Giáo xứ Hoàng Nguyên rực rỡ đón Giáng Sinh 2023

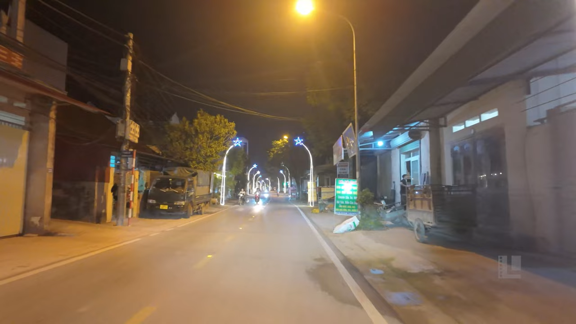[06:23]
Đó, mọi người có thể thấy cái hàng cột sao ở ngoài đường của xóm Simon vút lên trời cao này.
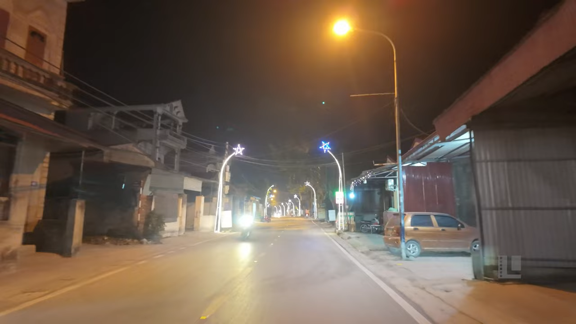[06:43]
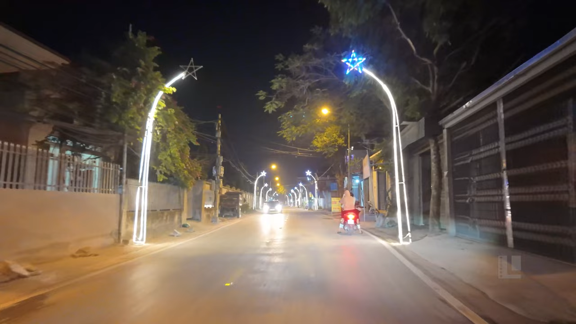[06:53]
Đấy, có một số người đang quay phim này. Đấy, nằm trên địa bàn của xóm Simon thì hiện tại là đang có công trình của Đại chủng viện Thánh Giuse Hà Nội, phân khoa Triết học và Tu đức vừa mới xây xong.
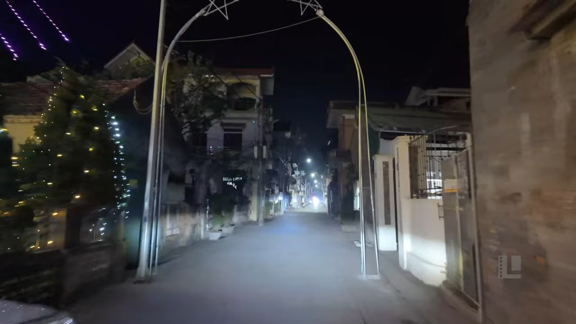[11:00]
Trong này này chưa chưa bật điện là con đường chính rất là tiếc.